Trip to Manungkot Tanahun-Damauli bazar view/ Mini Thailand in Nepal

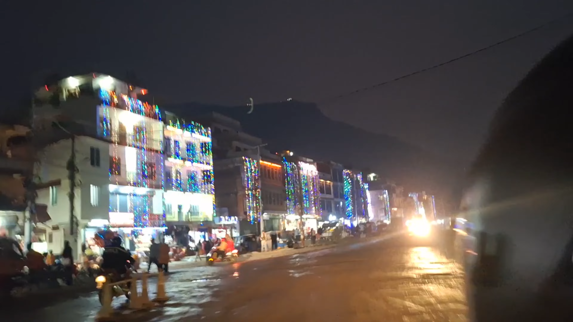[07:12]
त्यो लाइट बढेको ठाउँमा चाहिँ जानु पऱ्यो हामी माथि आइपुग्यो अन्त दमौली हामी